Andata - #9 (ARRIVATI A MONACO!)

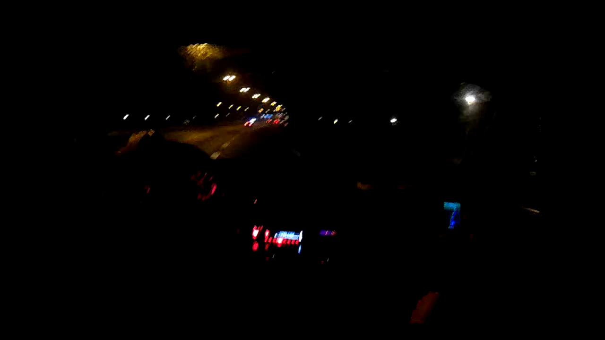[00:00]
Qua come ho? Qua come ho? Questa qui sulla destra Monaco
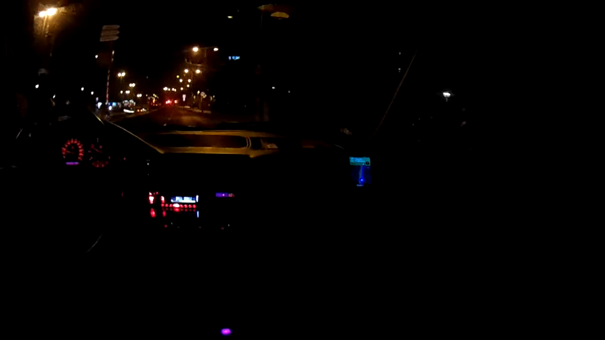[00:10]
E poi... Che cos'è? Un coso di auto? Una bicca Dei girati sulla destra eh Per girare sulla destra qui Cazzo è vero che qua ci sono tutte le belle biancone che piacciono a me Un bel zone
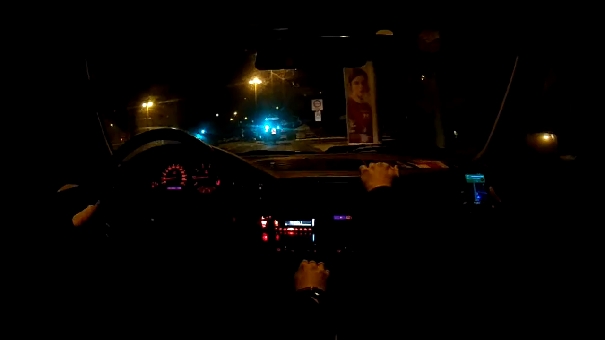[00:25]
Un po' il prossimo semaforo là a sinistra Sembra eh Nicolás Sembra un'ambientazione Da squadra speciale copra 11 qua E beh più o meno Guarda Bari Solo
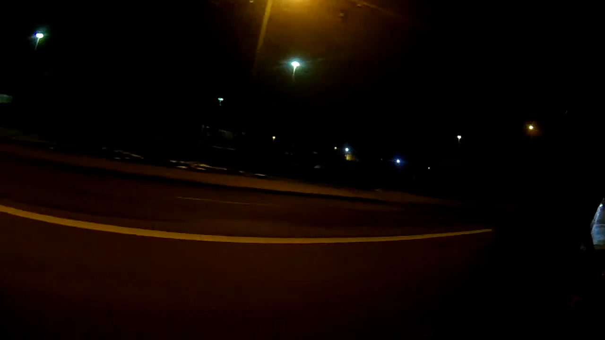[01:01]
che saranno le strade meno fiscate Bari copra 11 Bari copra 11 A sinistra il semaforo Ehi tanto c'è ancora la rega Come è? Spera spera spera E quella dopo? Nooo Se mi sa che sei incantato è quello dopo Scusami Anche qui cos'è?
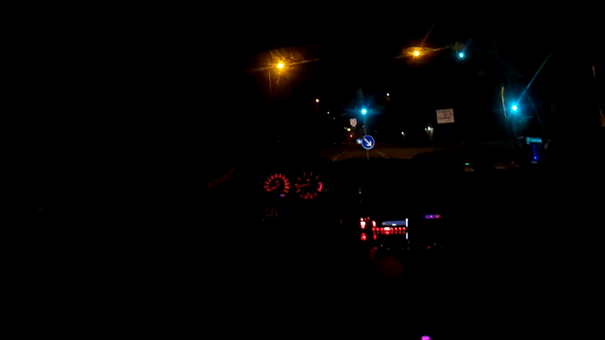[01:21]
Grob Marktail E' un supermercato Che cacchiè Sì noh è anche giusto è quello dopo E' la moglie di arrivare ok ora fai il giro di questa piazzola e vai a sinistra nooo porco giuda
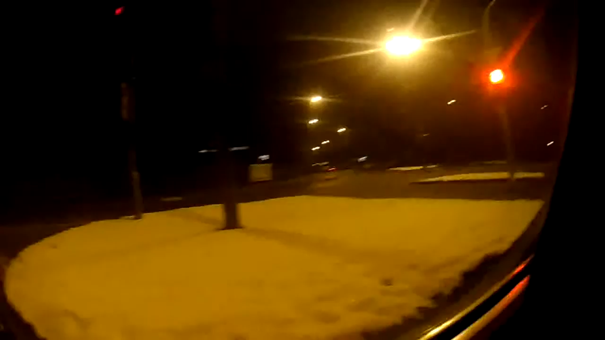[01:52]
bioparco proprio boia più ci si avvicina all'hotel e poi ti peggiora la uva avete notato quante auto italiane vengono non ho ancora visto una c'è una barchetta lì eh vabbè ma quello è un italiano che fa l'operaio qua vengami così